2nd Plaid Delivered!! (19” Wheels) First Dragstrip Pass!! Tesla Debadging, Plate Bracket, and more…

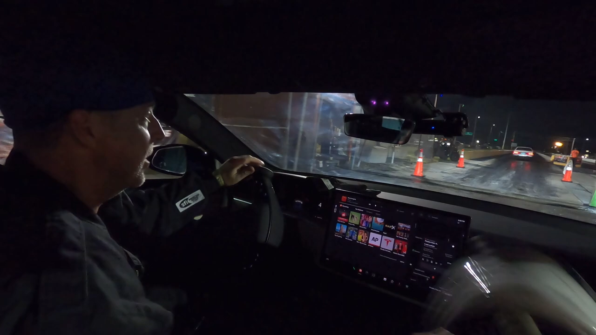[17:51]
We're in drag strip mode ready. Big performance. And we're going to completely ignore the car in the lane next to us.
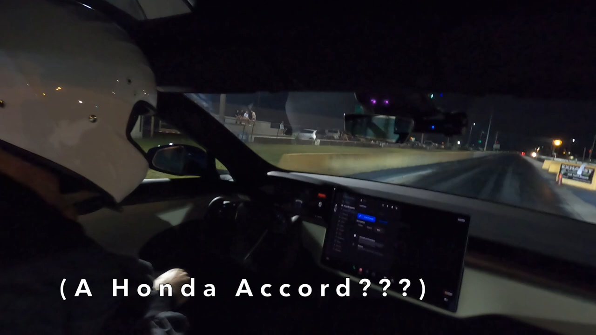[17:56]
Because we are going to stage up.
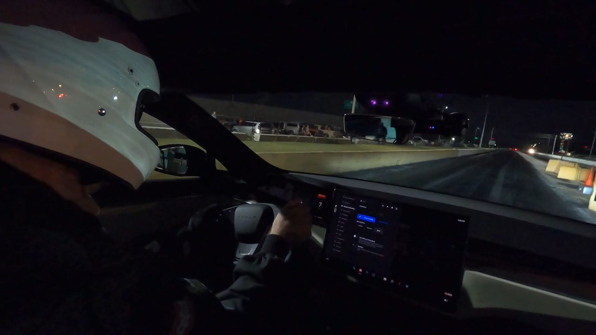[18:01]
Fully. In launch mode here. We don't have any cameras on the car. We're at 98%. We've got everything in place. This should be a fast pass. Low sixes. I don't know if this guy's ever been down the track before next to me. I'm going to completely ignore him. Other than the fact that he has to be staged in order for the lights to turn green. All right, let's go drag strip mode. Launch mode.
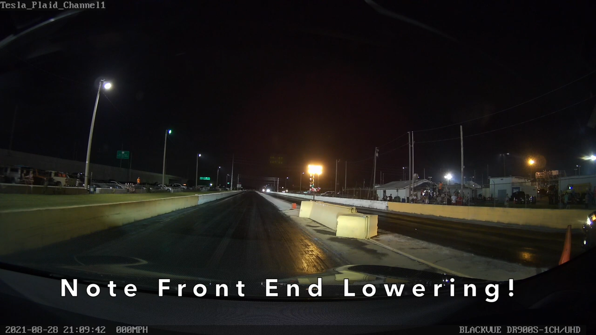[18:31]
Here we go. I'm going to wait until it says completely ready here. Here we go. Oh yeah, this feels really strong.
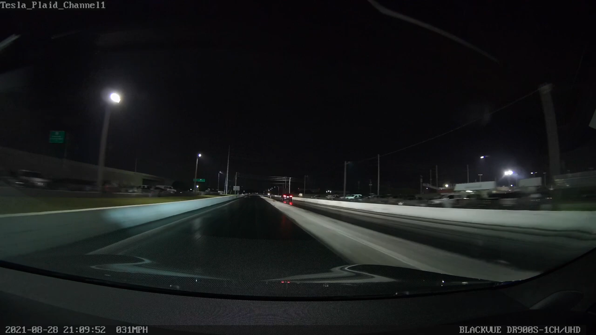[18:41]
Oh my gosh, I think we're going to pass this guy. Here we go.
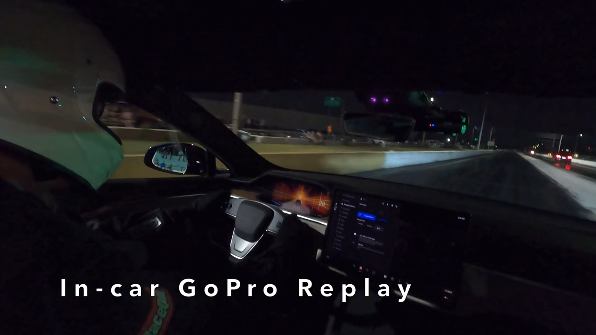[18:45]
Oh yeah, this feels really strong. Oh my gosh, I think we're going to pass this guy.